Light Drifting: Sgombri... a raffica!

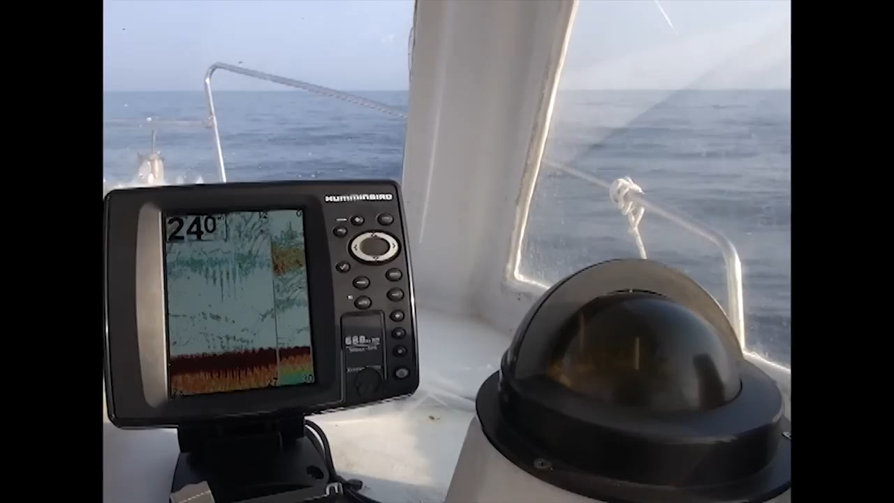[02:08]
sgombri come si vede dallo strumento è notevole c'è un branco proprio sotto la nostra barca
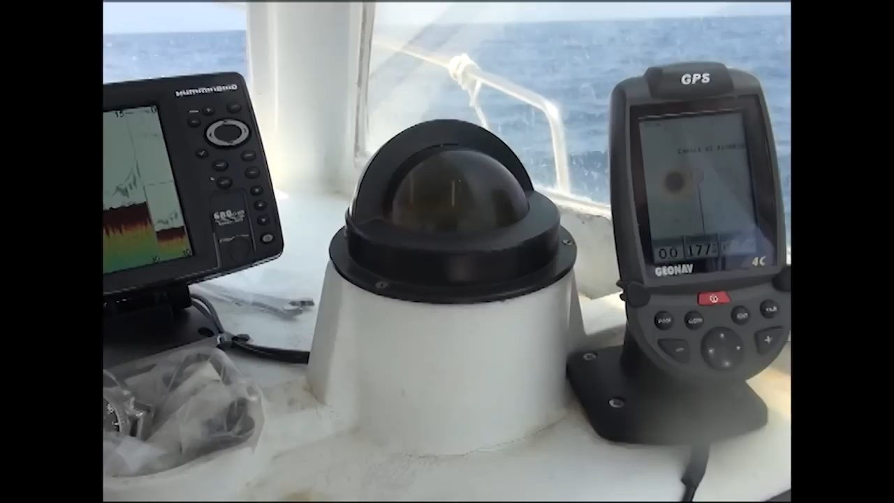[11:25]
vediamo la secca siamo vicini a 24 metri la corrente dal nord ovest ci ha portato da circa 36 metri in prossimità della vetta 24 metri la vetta è se non meno 18 qui vediamo i branchi di sgombri
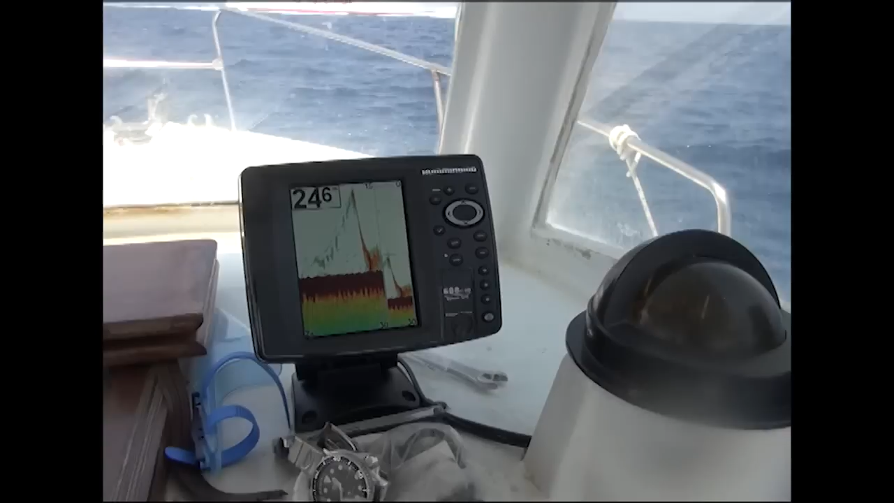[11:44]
che salgono in pastura eccoli qua
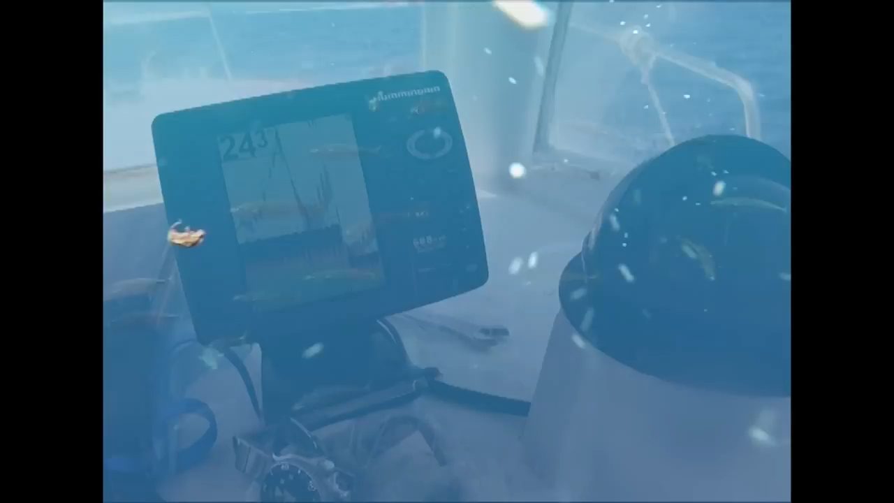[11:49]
questo strumento è l'Amminberg 688 CHD è un integrato un integrato
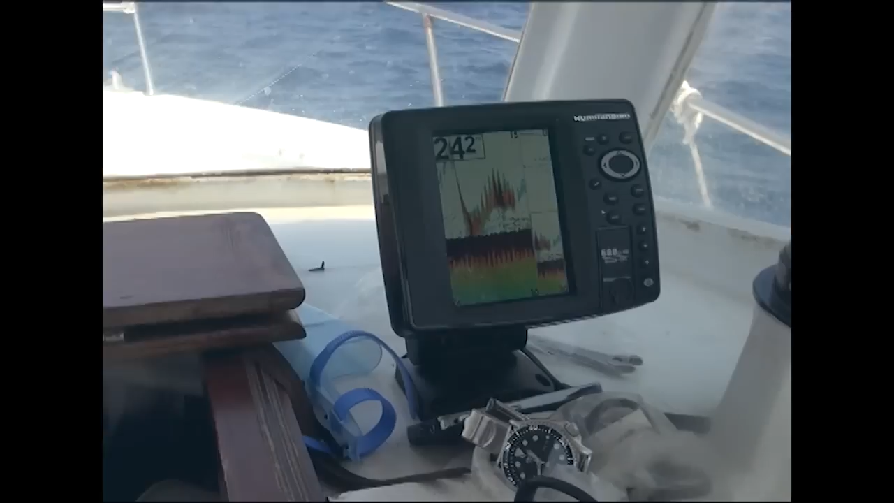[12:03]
gps ecoscandaglio adotta la tecnologia switch fire con la quale alza notevolmente la definizione dei pesci e dei substrati presenti al fuoco qualsiasi bersaglio è nitido è rappresentato
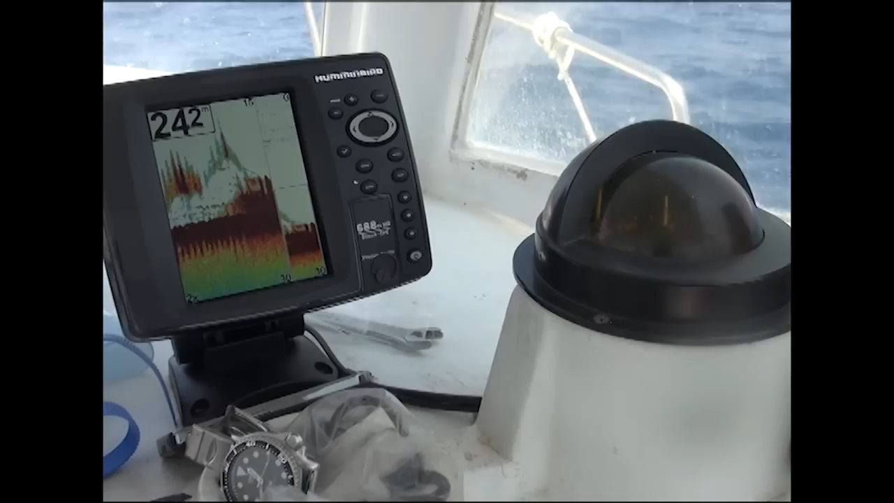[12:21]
in un modo nitido inciso molto preciso
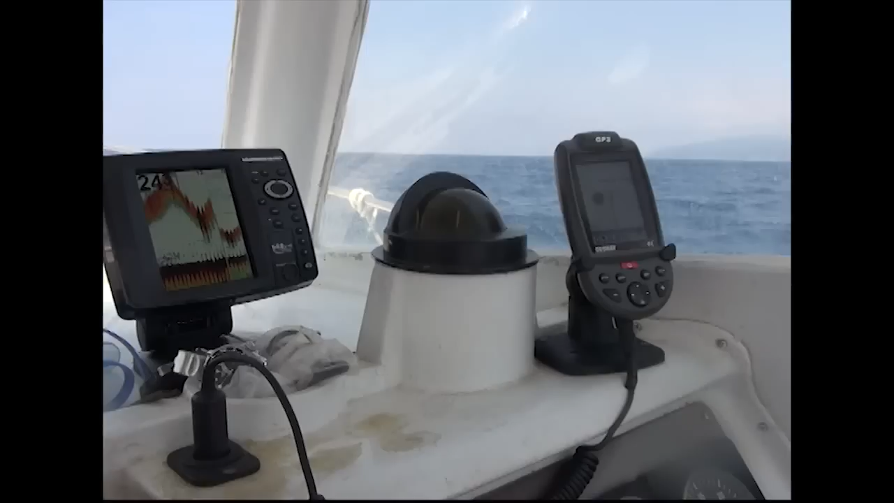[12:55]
vediamo i nostri sgombri sono sempre in attività ma
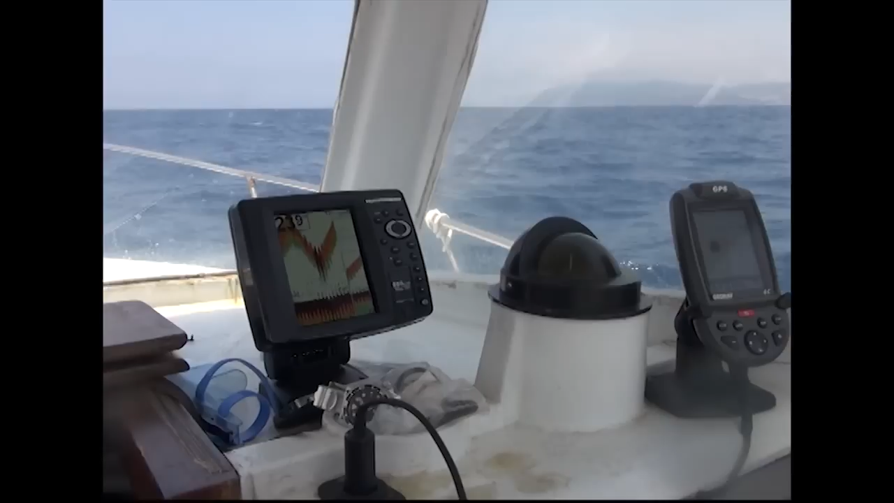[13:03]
noi abbiamo preso la nostra razione quotidiana e niente abbiamo fatto una bella pescata ora ora lasciamo in pace gli sgombri e prepareremo il tutto per andare verso il porto